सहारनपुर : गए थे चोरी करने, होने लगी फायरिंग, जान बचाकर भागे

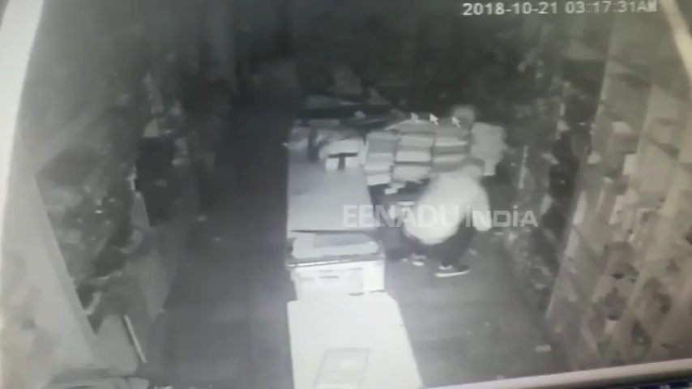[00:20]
कहाँ से रुकेगा? यहाँ से? वहीं से रुक जाएगा, जब होना चाहिए वो उतरेगा। क्या हुआ? ये जो है रात के 1:30 बजे के लगभग जो है ना, ऊपर से जाल जो है काट के अंदर आए मकान में, और उसके बाद जो है उन्होंने खोला खोली शुरू कर दी मकान में।